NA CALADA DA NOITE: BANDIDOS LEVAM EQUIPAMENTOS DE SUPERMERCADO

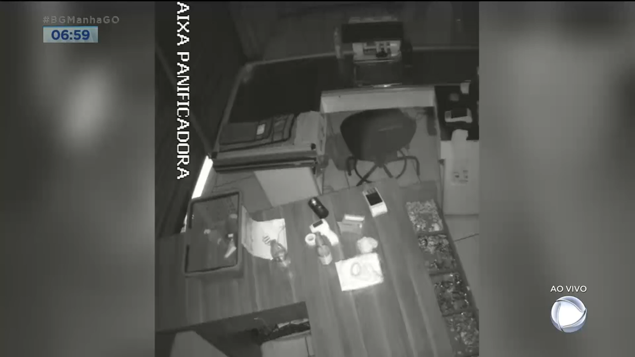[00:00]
Meia-noite e 52. Observe na parte de baixo da imagem quando a porta se abre. Um homem entra. É um criminoso. Ele age em poucos minutos. Tudo aconteceu neste supermercado que fica no setor Pedro Ludovico, em Goiânia.
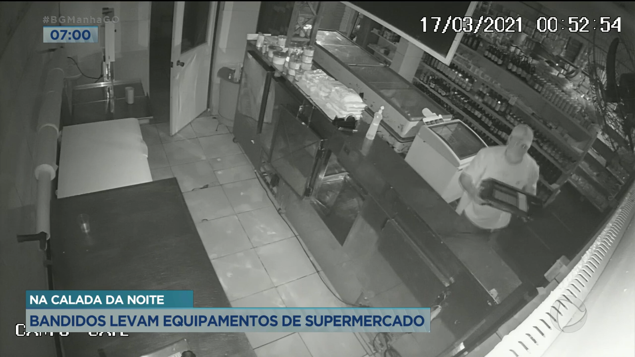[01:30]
Levou até uma bebida, ele chegou, chegou, foi lá, pegou a cerveja rapidinho, botou na caixinha e saiu. Mas é, com fé de Deus, vamos passar por essa mais um aí, nós vamos estar firme aí. O mercado continua aberto para receber nossos clientes e amigos. E vida que segue, né?
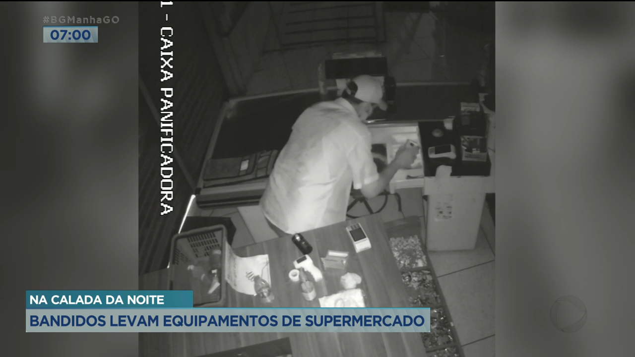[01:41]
E essas câmeras flagraram toda a ação dos criminosos. Um só aqui entra, mas tinha outro do lado de fora dando apoio.